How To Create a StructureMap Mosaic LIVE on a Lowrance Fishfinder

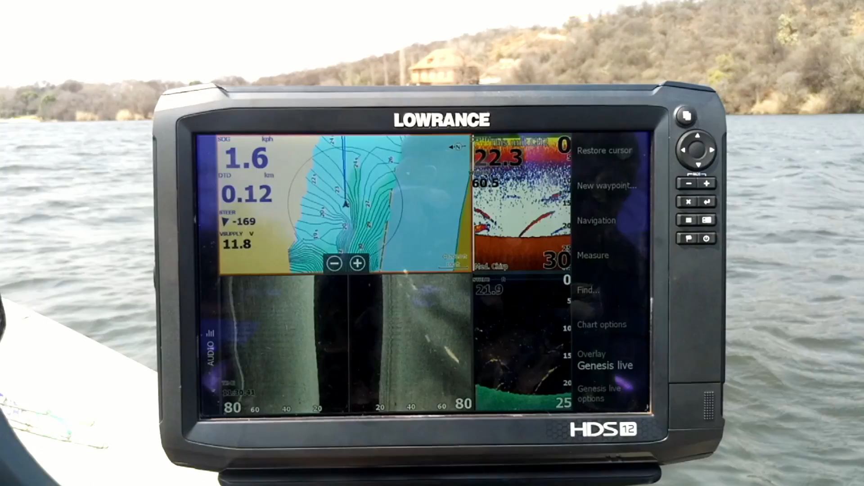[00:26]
Today I want to talk about the Structure Map feature of the HDS series.
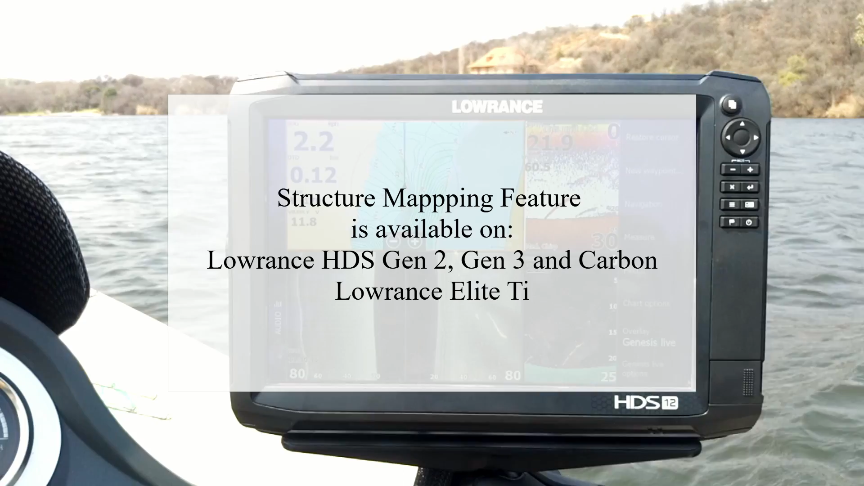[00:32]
So, these are the things that I do to create the structure maps that I can, and, you know, I actually create the mosaics on the unit themselves. So, the first thing that I do is I like to have my side scan at about 80 foot range. What I do then is I change my chart, which currently has the overlay on the new Genesis Live,
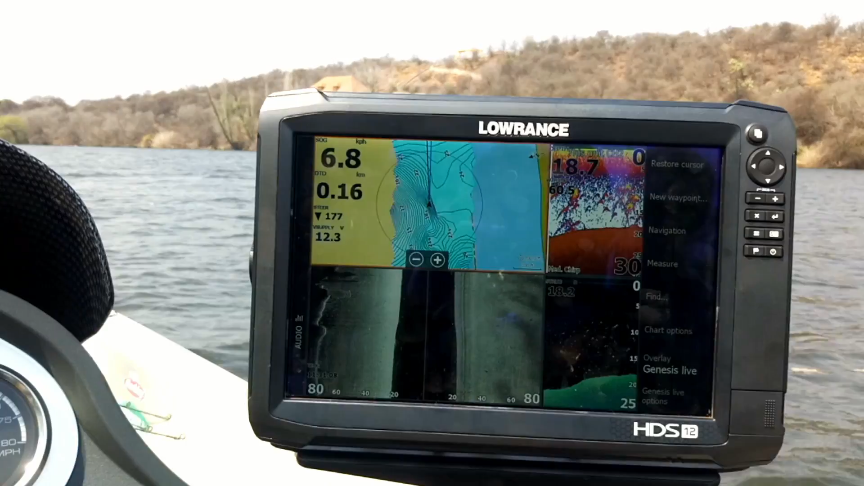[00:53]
which is creating an accurate topographical map on the fly while you're idling. I change that to structure, and I change the structure options, and I make sure
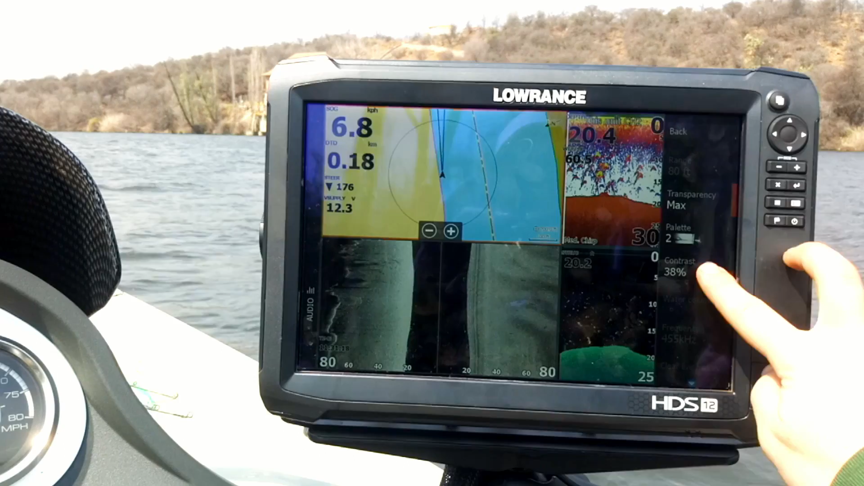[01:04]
that I put it onto Live.
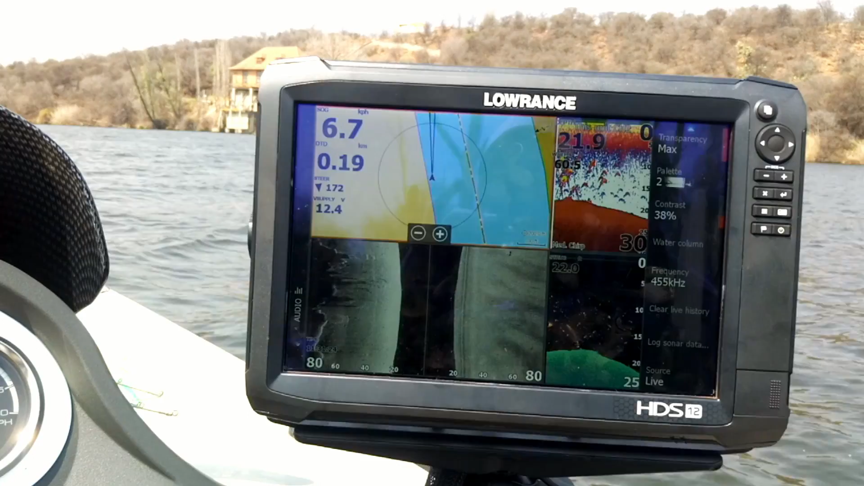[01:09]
So, what Live will do is it will actually display the things that are behind me currently.
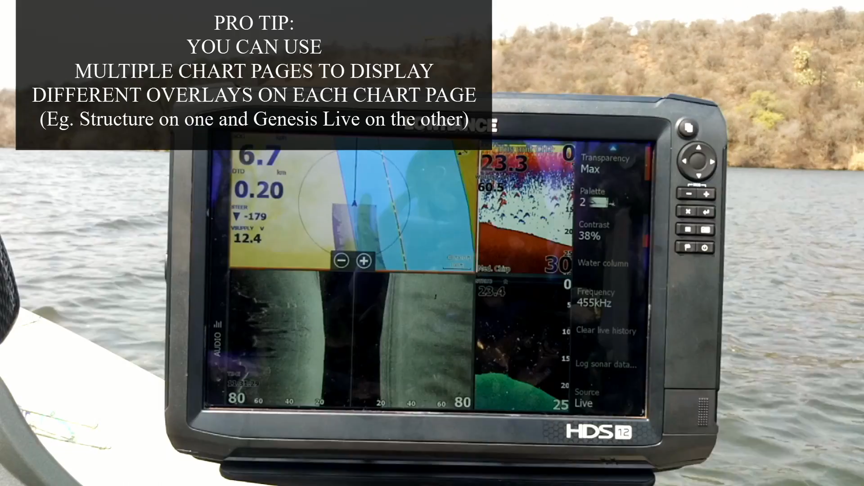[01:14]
What I do as well is I change the frequency to 800 kHz,
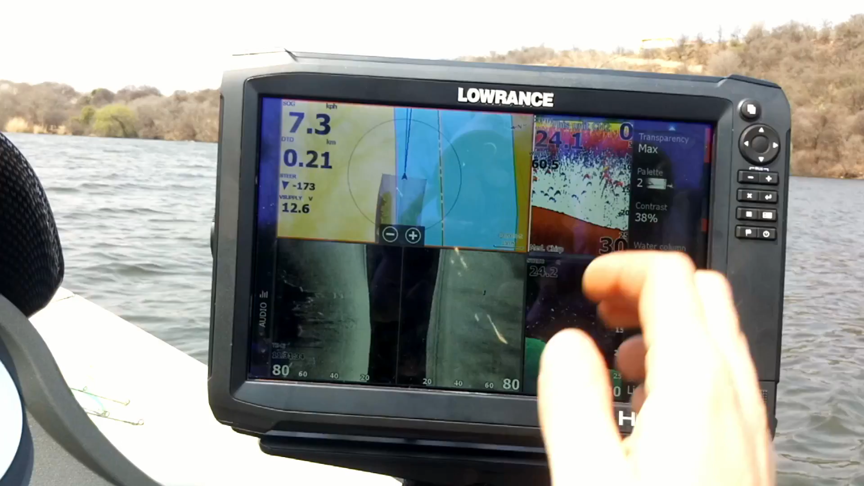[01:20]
which, you know, since the last two updates hasn't really made too much of a difference.
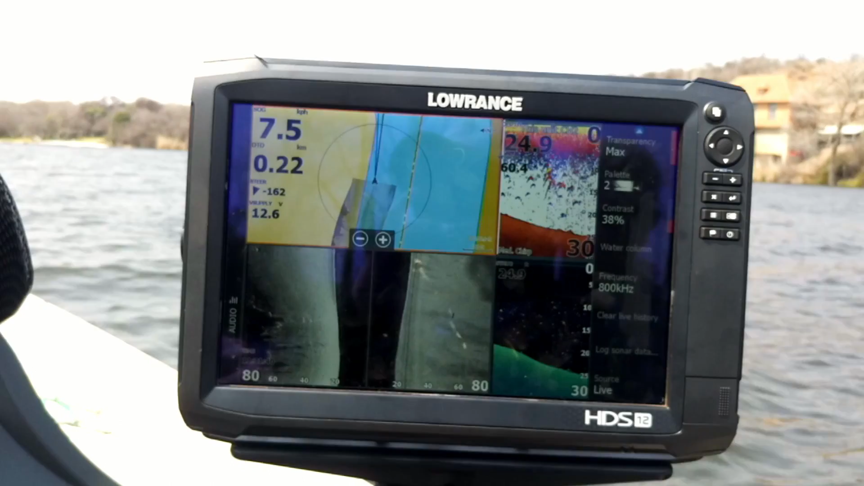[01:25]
You know, a couple of updates ago on the Structure Scan 3D,
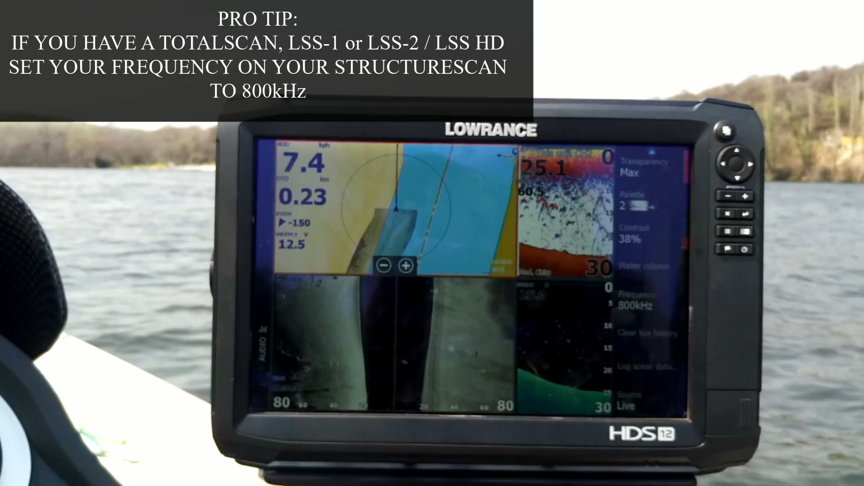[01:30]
I could set it to 80 foot and it would actually switch frequencies, or appeared to be switching frequencies. But anyway, that's besides the point.
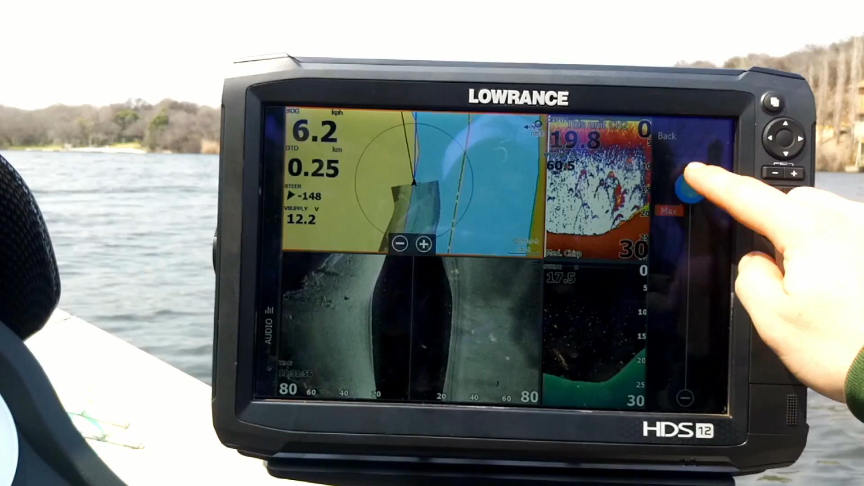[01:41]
On screen: speed 6.2 km/h
I change the transparency down to minimum, so that I can see what's around me at the time.
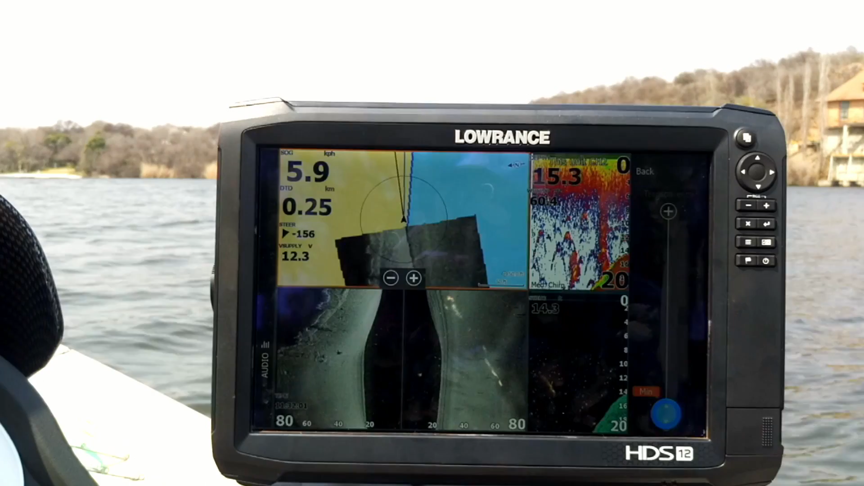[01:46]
Then to actually create the structure map,
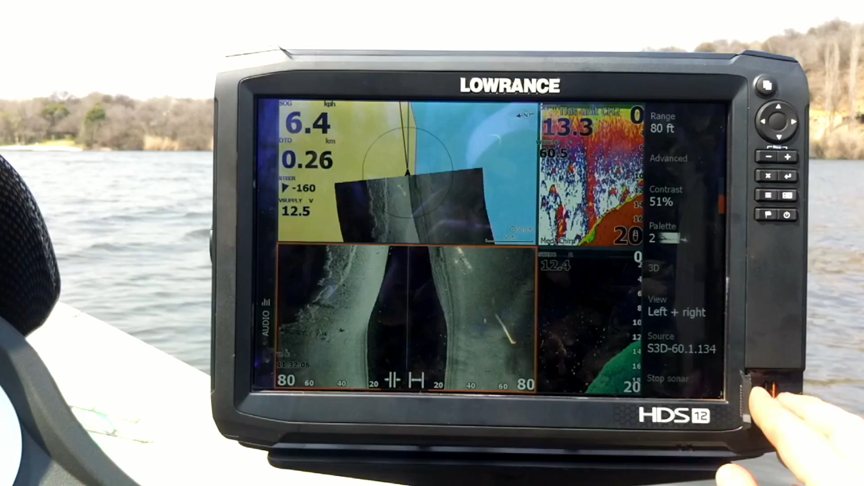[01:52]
On screen: speed 6.4 km/h
I'm going to tap on any sonar, or downscan, or sidescan page.
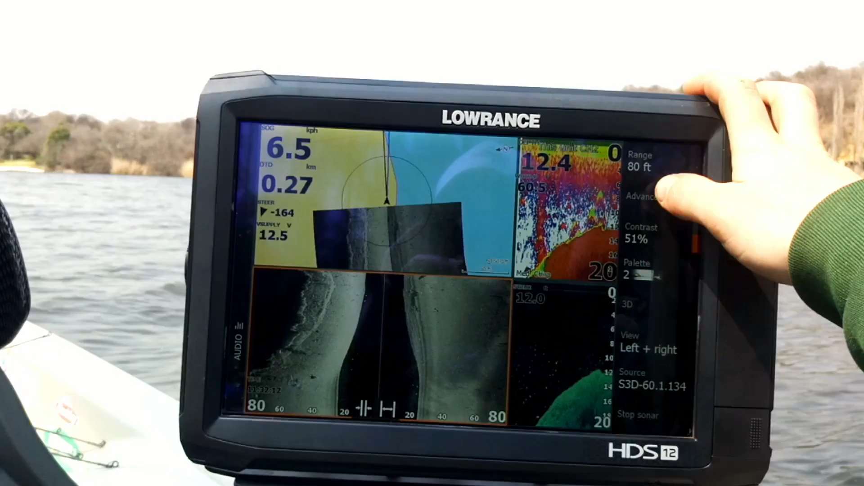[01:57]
I'm going to hit Advanced, Log Sonar, give it a name,
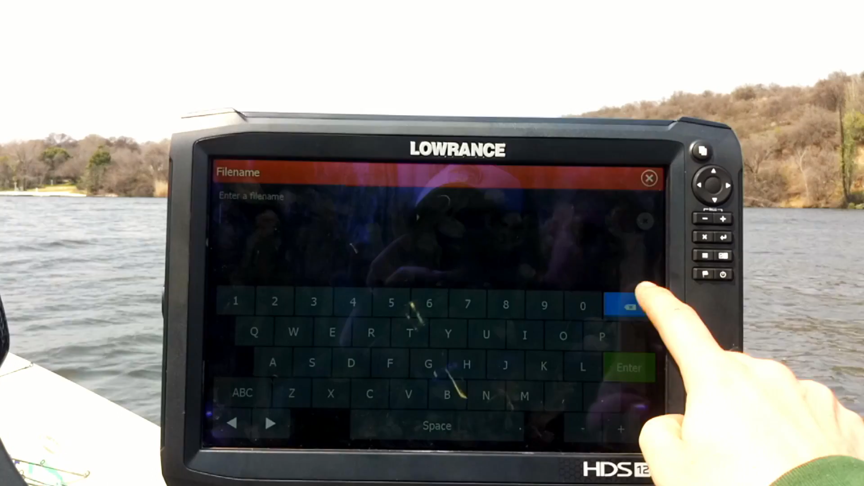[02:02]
so let's call this Val Mill Bend.
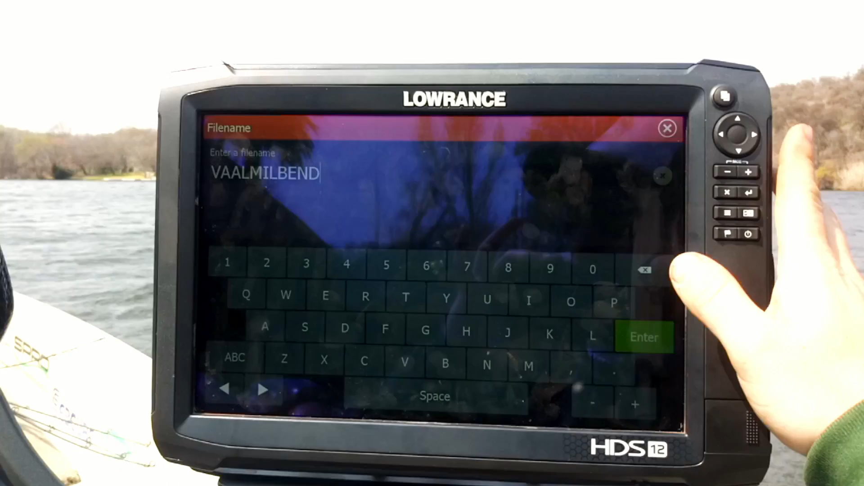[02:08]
Sorry about the wind, it is quite windy today. Hit Enter. Now, I've got the Structure Scan 3D Transducer, so I want to select SL3.
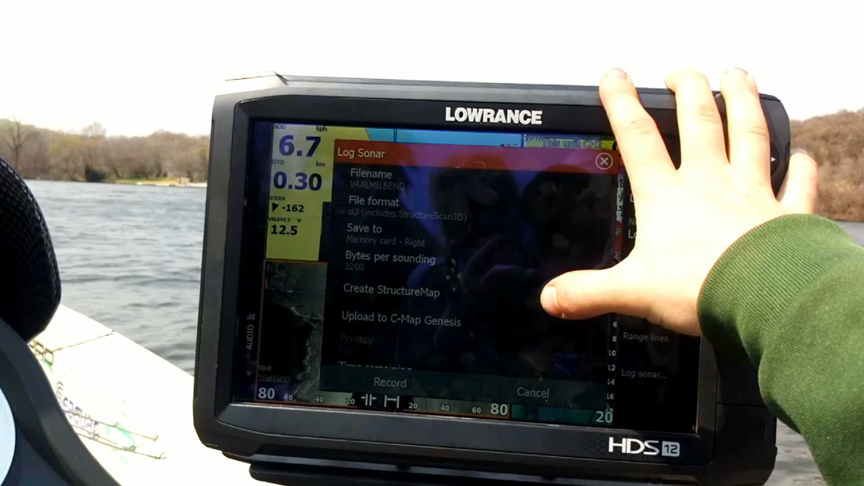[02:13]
If you have a Total Scan
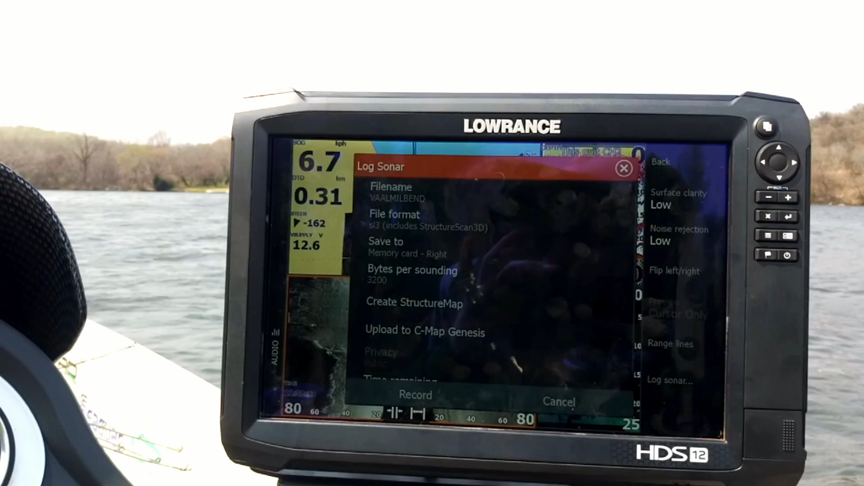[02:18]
or a LSS2HD or one of those Transducers, you're going to want to select SL2.
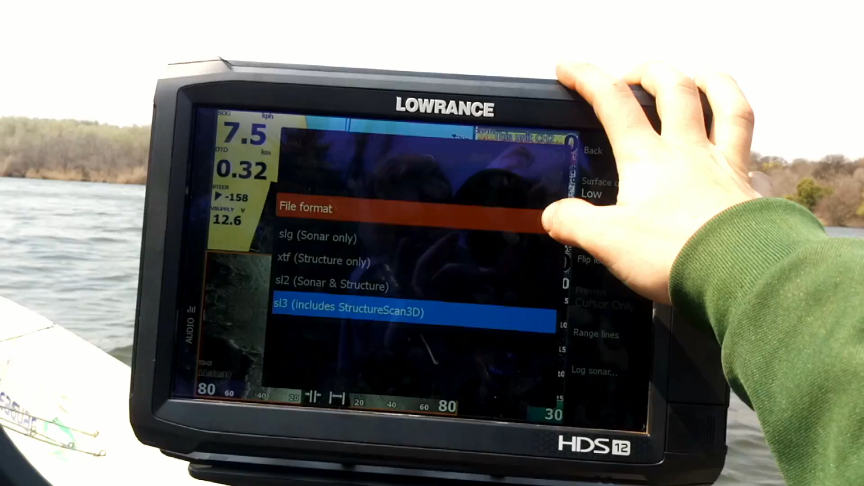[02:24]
On screen: speed 7.5 km/h
A lot of guys are getting the issue where, you know, the units are automatically selecting SL3,
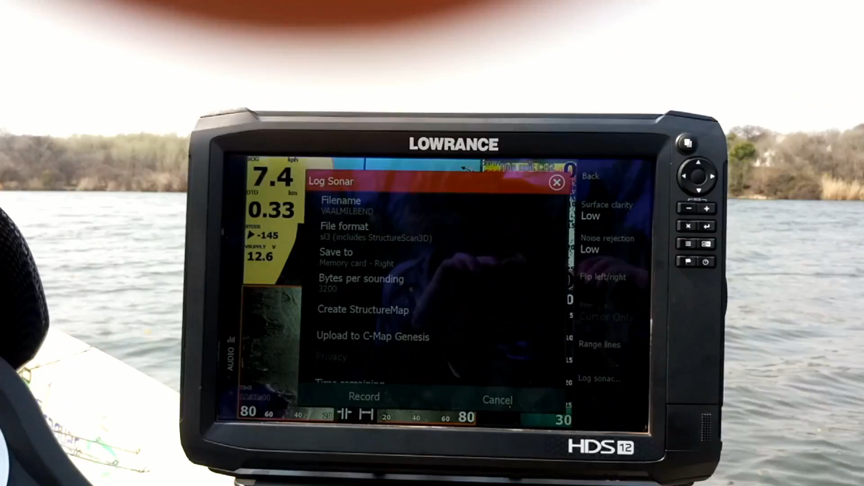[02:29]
even with the Total Scan, and the guys are having corrupt data when they're recording.
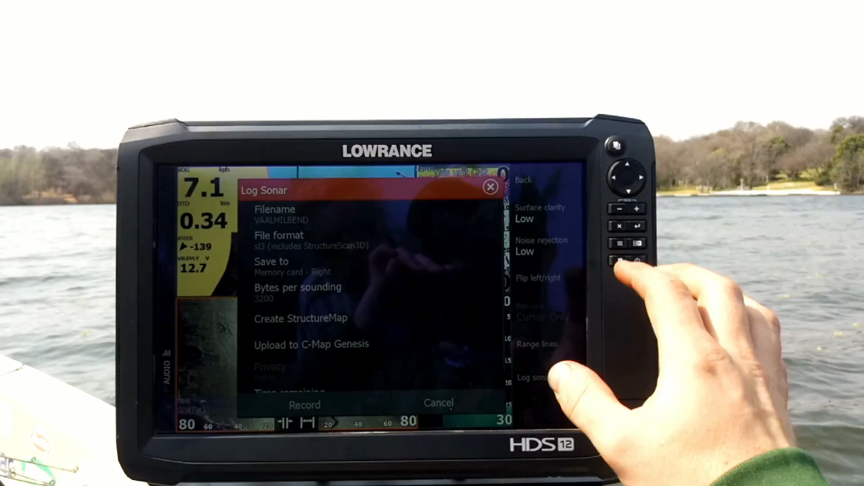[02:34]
You want to save it to a memory card. Generally, I put a memory card in the right that I can record to.